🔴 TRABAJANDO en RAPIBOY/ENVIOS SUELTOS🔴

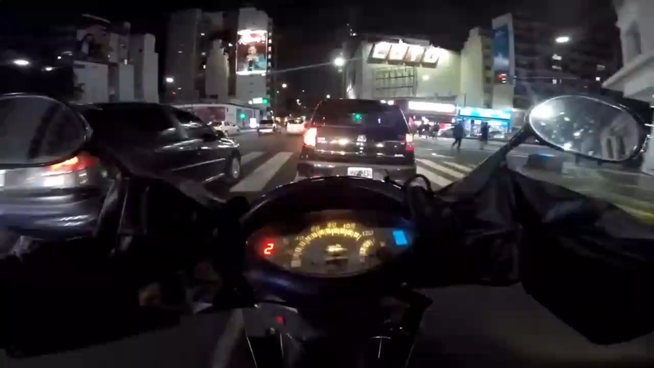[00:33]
hay un premio de 2.100, o sea que serían los viajes más 2.100 pesos. Son envíos de Mercado Pago, ¿sí? Uno va a buscar a los locales de comida, bueno, y lleva a los domicilios sin cobrar dinero, sin manejar dinero. Bueno, ahí te dan alguna propinita, obvio. Bueno, vamos a probar 2 horitas de 20 a 22, a ver cómo nos va. Bueno, hay creo que 2 o 3 turnos también. Hay a la mañana, hay a la noche y hay de 3 y 4 horas también.
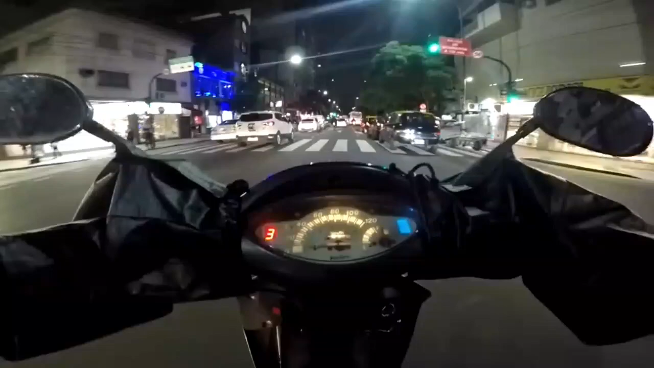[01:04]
Yo tengo el pack 28 en Rapiboy. El otro día me preguntaban, hay que ser monotributista. Y bueno, yo sé, el 28 lo tengo ya desde el año pasado. Está complicadito el tráfico, ¿eh? Martes 30 de mayo. ¿Cómo se pasa la vida del muchacho calavera? La base ahí para esperar los envíos sueltos son en Bulnes y Sarmiento, ¿no? Plaza Almagro, donde está la plaza, te va tirando los viajes en zona.
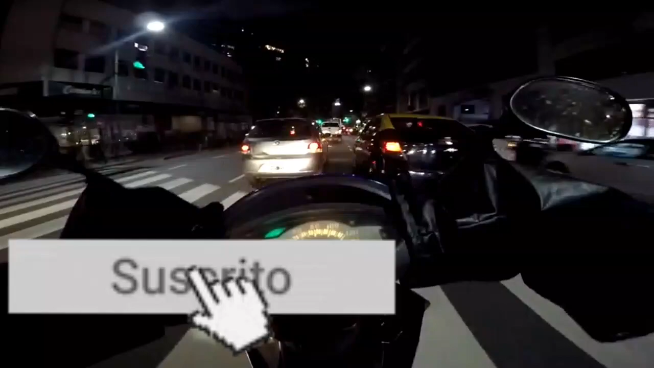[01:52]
Sumemos 2 o 3 viajecitos en 2 horas, está muy bien para la edad que tengo.
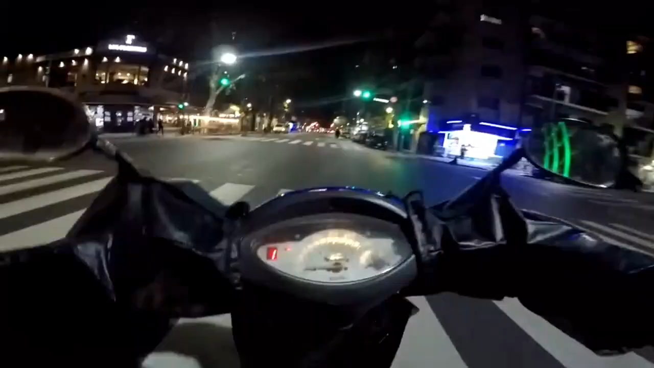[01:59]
Mañanas de sol, bajo por el ascensor, calle con árboles, chica pasa con temor. Qué grande, ¿eh? Qué grande sumo cuando vivía por el Abasto. Estamos yendo ahí cerquita al Abasto, por eso se vino a la mente esa canción. Lindo para esperar al intemperio ahora en invierno. Obviamente que estoy siendo irónico, ¿no? Cuadra bastante oscura esta de Almagro.
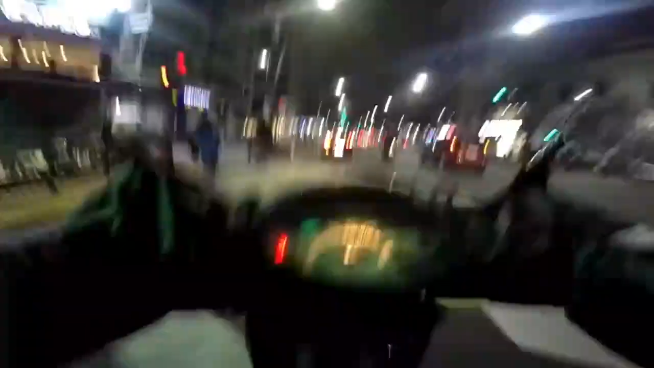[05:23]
Voy con el GPS ahí un poco escondido y el pozo de siempre. Acá, si no me equivoco...
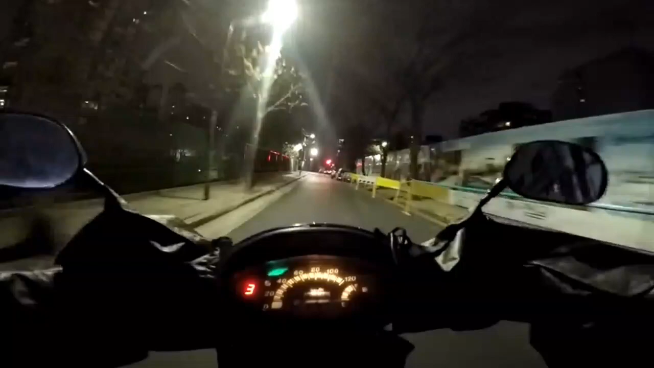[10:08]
Así que bueno, siempre un semáforo que me acompaña, voy al lado de las vías del tren. Así que agarramos Hidalgo y es para el otro lado.
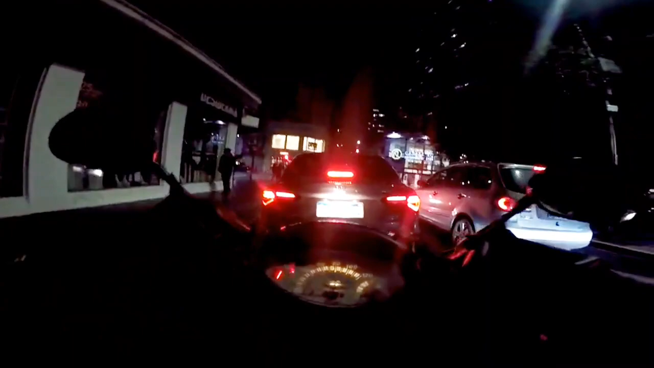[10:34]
se puede comer los pedidos. ¿Cómo están las calles hechas pelota por acá por el tema de los bondis? No pasan muchos colectivos. Y bueno, te dejan unos buracos marca Acme. A ver, la reta, ponete las piletas, como si nos hiciera caso. 2 metros, gira a la derecha con dirección a Avenida Pedro Goyena. Como usted diga, señor GPS.